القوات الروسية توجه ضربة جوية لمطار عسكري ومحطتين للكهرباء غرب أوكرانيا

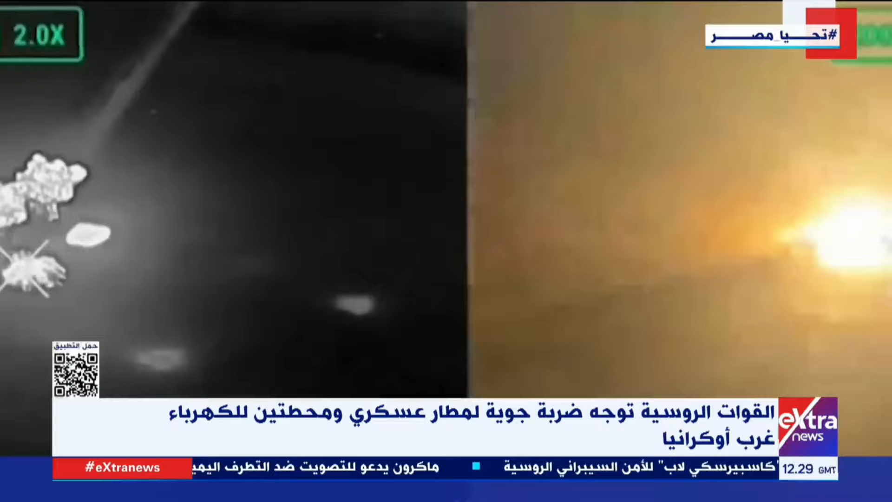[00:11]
وقال المسؤول إن انفجارا عنيفا وقع بالمطار المزود بملجأ تحت أرض محصنة، حيث تم تدمير مرابض الطائرات وخزانين كبيرين للوقود في المطار المذكور.